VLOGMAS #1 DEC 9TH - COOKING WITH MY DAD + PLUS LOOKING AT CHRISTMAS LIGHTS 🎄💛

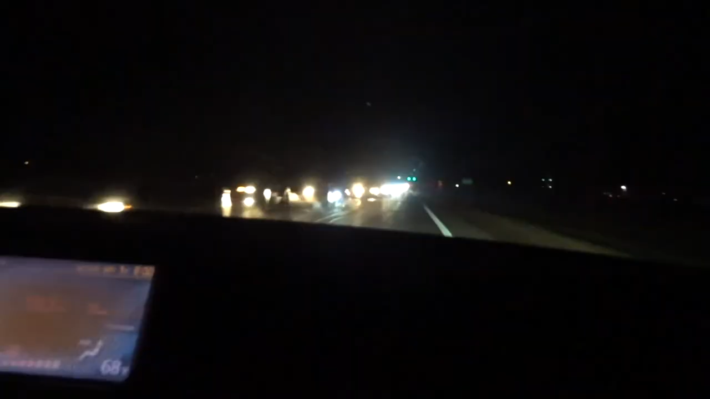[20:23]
Guys, we're sorry because, it's not even focusing. Couldn't even see the lights because it's too much traffic and it's coming in from both directions,